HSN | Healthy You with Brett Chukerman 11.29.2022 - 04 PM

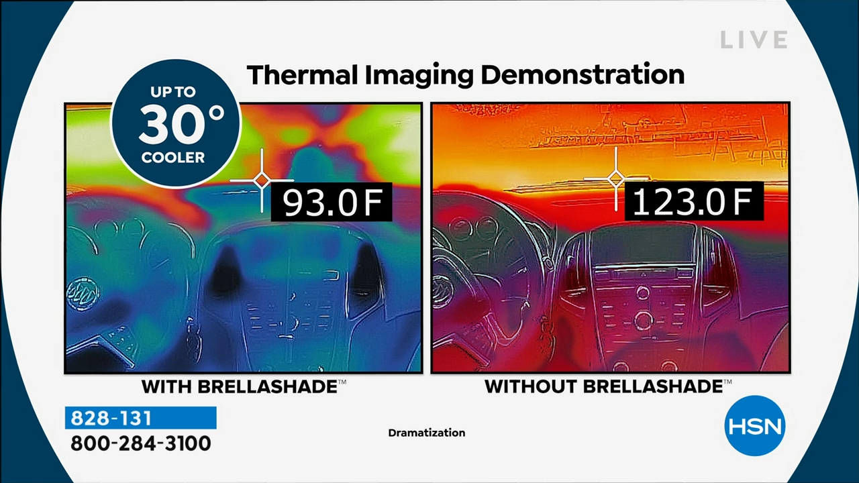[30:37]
I'm not kidding. You know why? It is wider. Yeah. Here, take a look. Look, that's crazy. Look at that.